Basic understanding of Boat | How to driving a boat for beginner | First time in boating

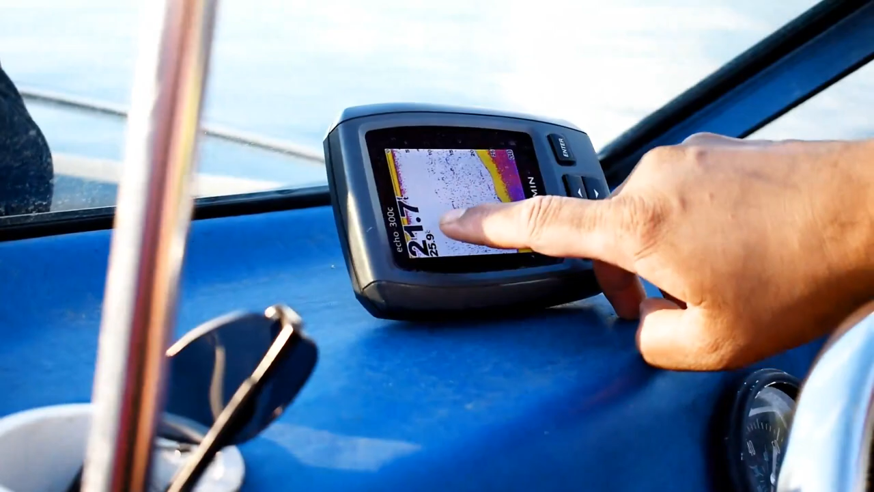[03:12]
These are the small fish. As you can see, it is the bottom of this river, 16 feet.
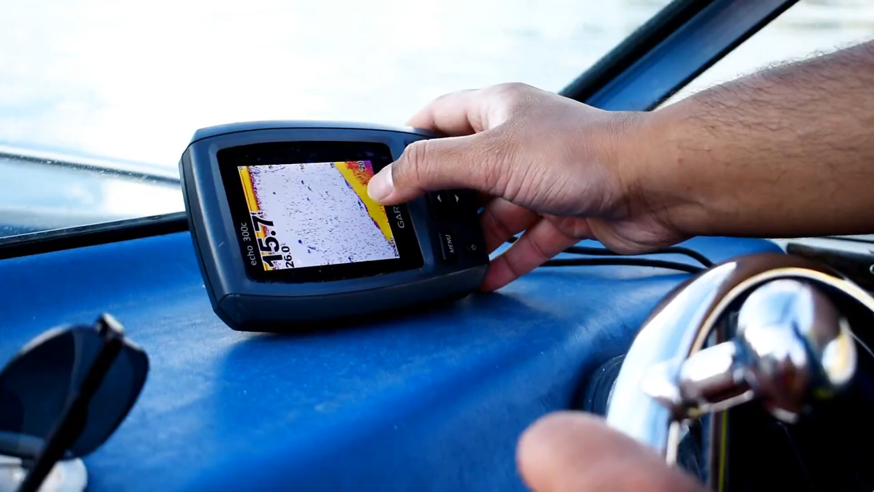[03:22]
You can see there are few fish. This all are arc side, is all our fish. And this dot may be the leaf, dust and so on.
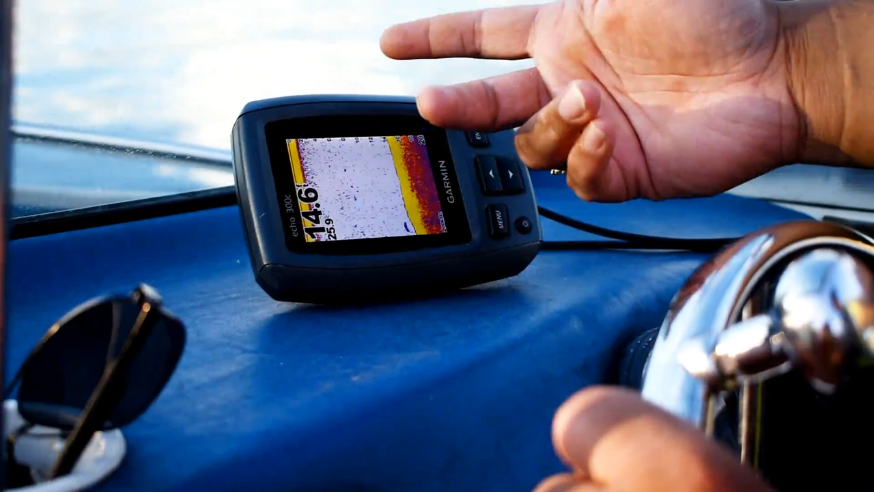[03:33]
So this is the rock and all our fish. This is the fish. As you can see, it's a big fish.
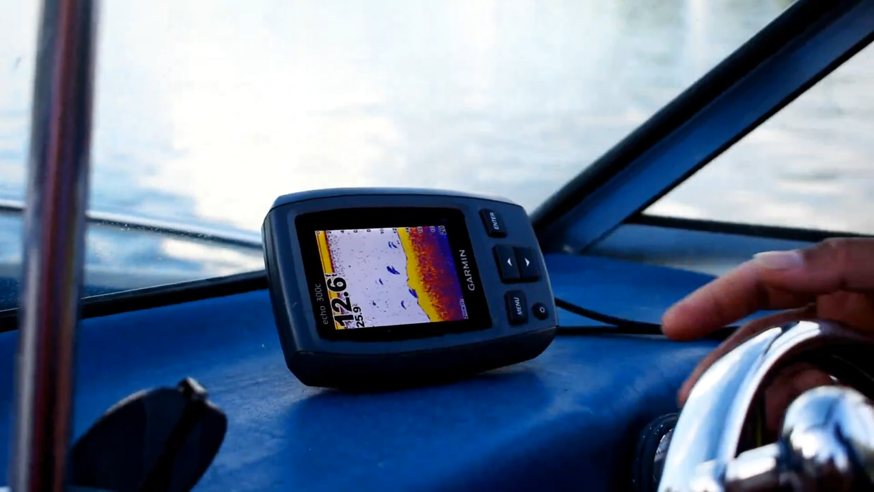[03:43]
It's a 12.3 feet deep in here.